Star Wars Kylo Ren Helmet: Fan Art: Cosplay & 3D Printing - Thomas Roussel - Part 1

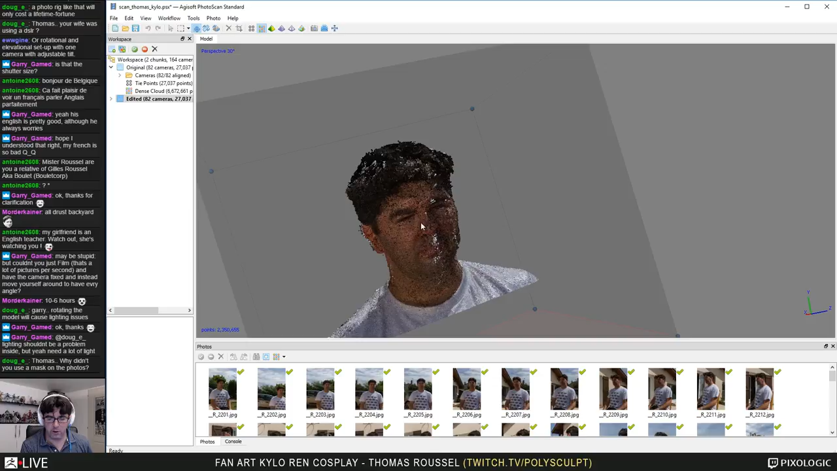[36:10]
You see, I computed this chunk
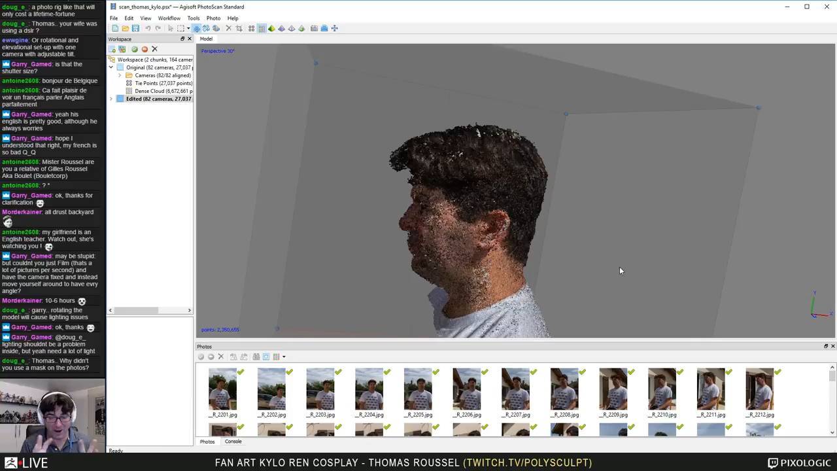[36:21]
with the high quality, and this is what you see right now. This is just points. You see when I'm navigating on my model.
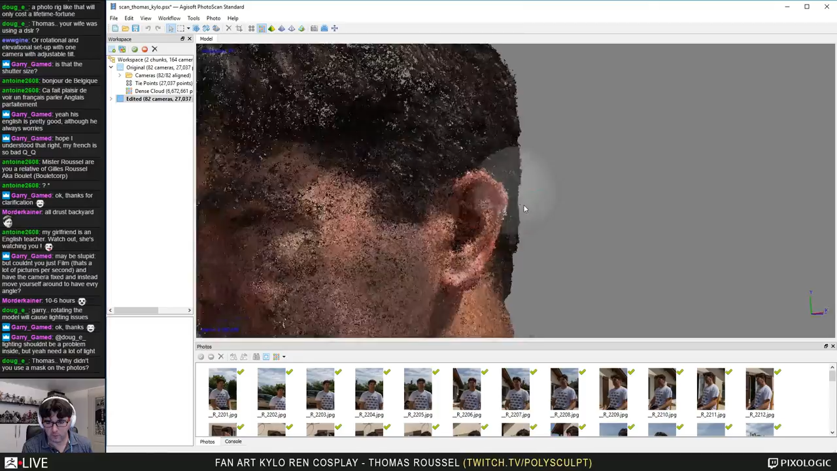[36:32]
You see, and based on that, the software will compute polygons on my model.
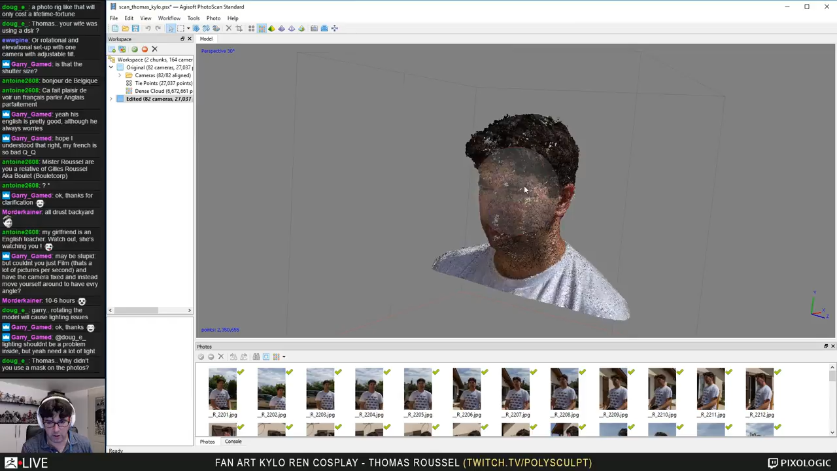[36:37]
And something I didn't explain before: when you are doing scan data, you need to take in consideration that some surfaces, type of surfaces, doesn't work well. And the first thing is everything which is reflection, refraction, and transparency. All this kind of stuff, because it's based on light, doesn't work very well. And also stuff which are very dark, or dark and shiny, which are the hairs.
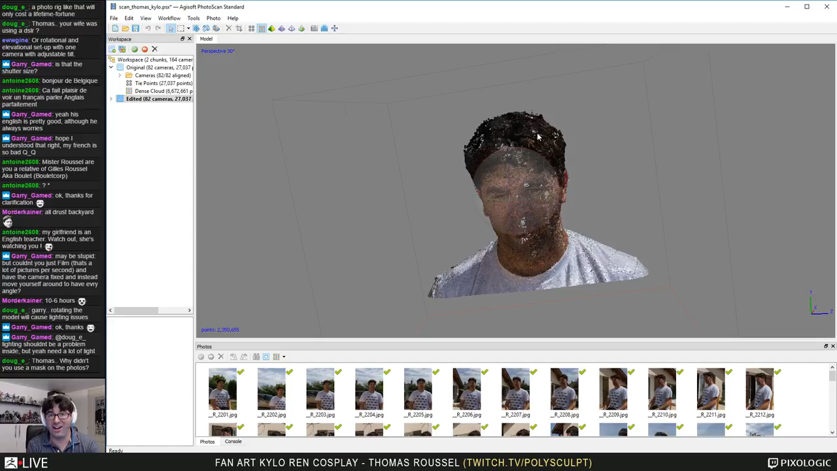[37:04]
Then luckily it was not that bad,
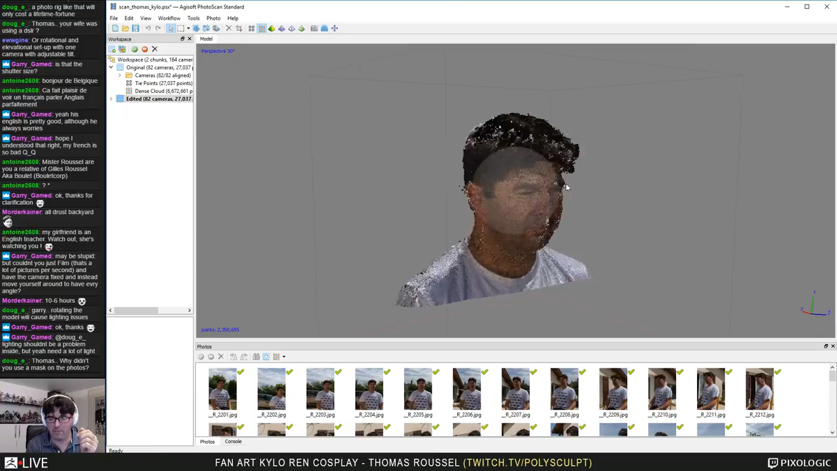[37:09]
but sometimes you have a lot of holes on your model, and you see I think one photo which is just upside down anyway.
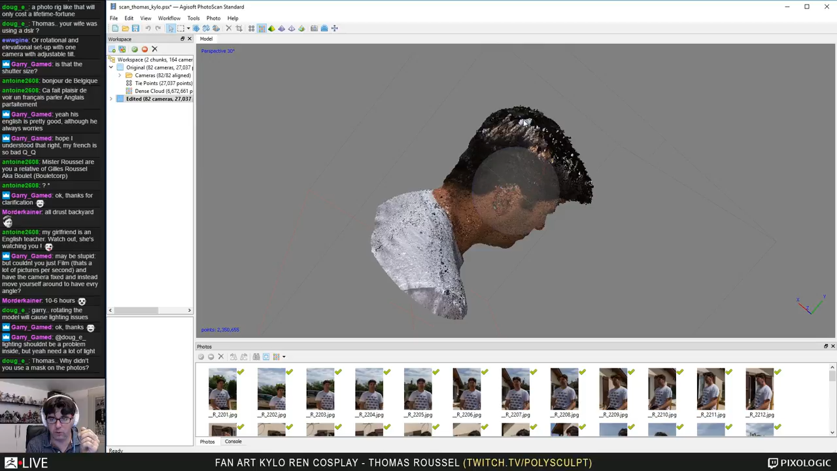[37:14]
And what you can do is, okay,
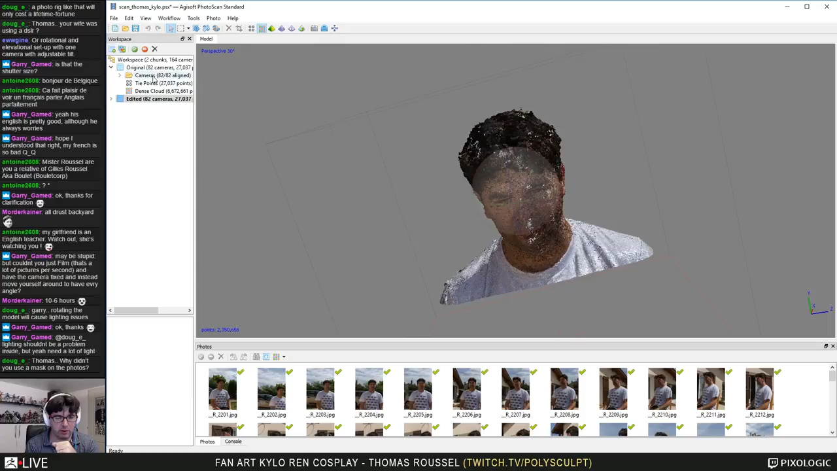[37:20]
let me just go back to this chunk, and sorry,
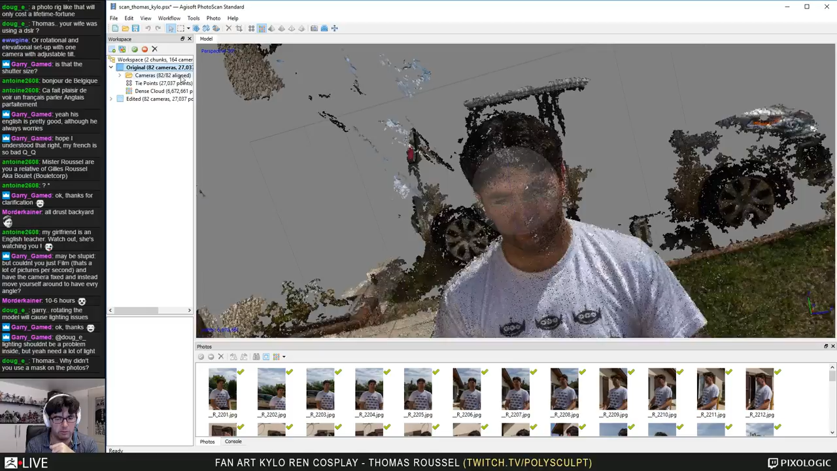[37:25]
I will do anyway a quick scan.
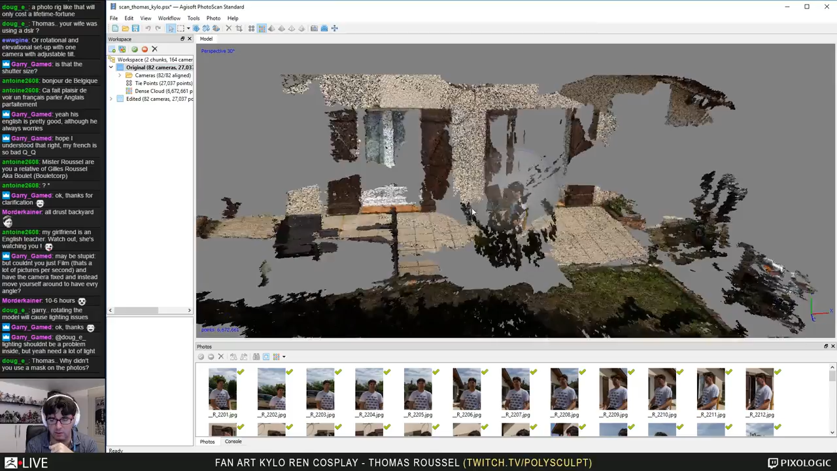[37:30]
You see, this is right now the dense cloud I computed with everything around.
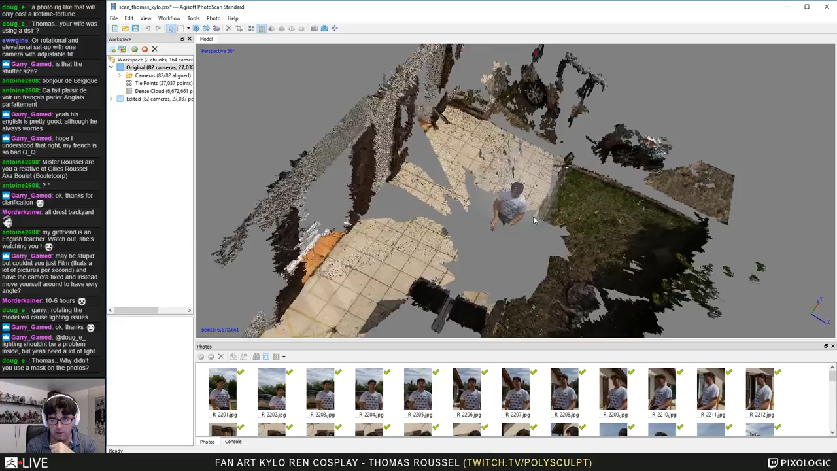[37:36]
And that's why you see it's very important to reduce the bounding box if you don't want to compute everything else.
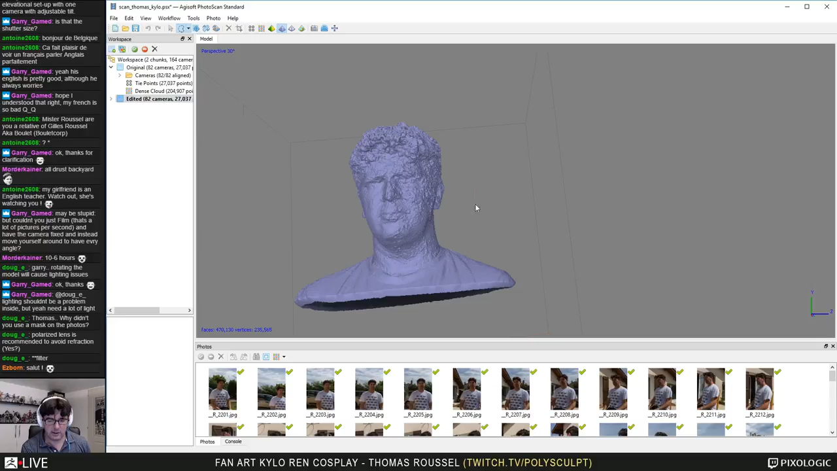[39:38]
What you see right now is a result of the scan.
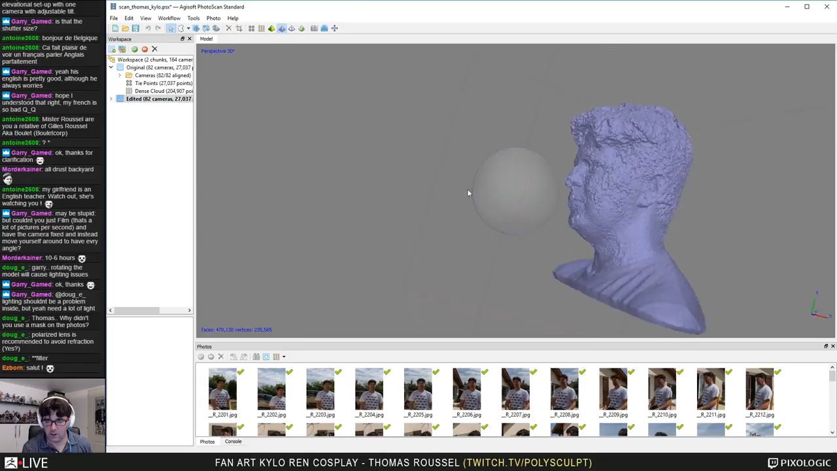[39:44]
And as you can notice, this is very, very, very noisy.
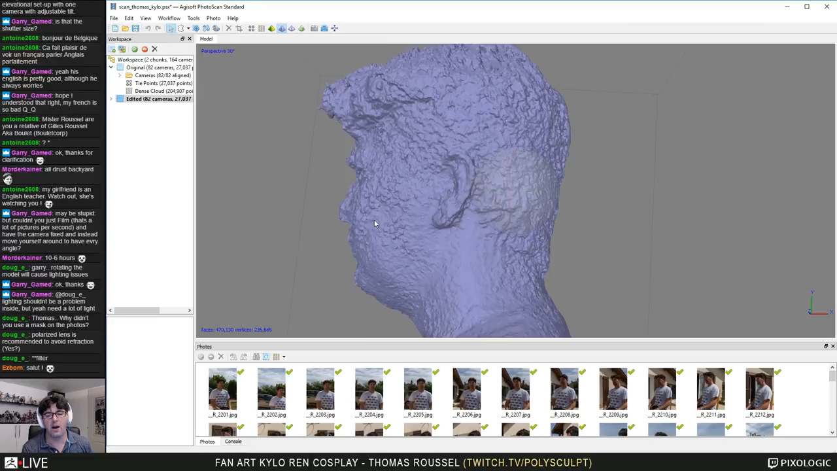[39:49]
You see, this is this part is better than the other side, but this is very noisy. Of course, increasing the camera alignment, removing probably the two or three cameras which are not aligned very well, and increasing the computation, quality computation of the dense cloud will improve things, but not that much, because my photo, I was moving, my wife was not very used but doing this kind of series of photography.
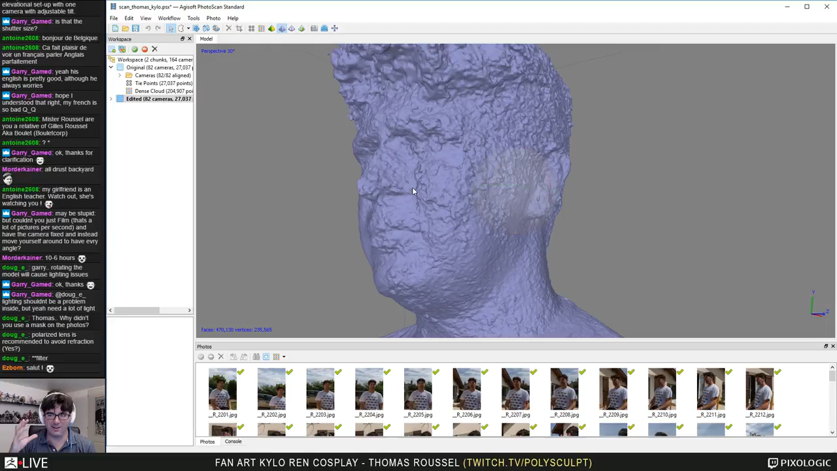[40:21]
I've moved, the sun was very aggressive, and I green, if I'm not wrong, for my eye, then that's why it's not very good. But again, I want to have the shape.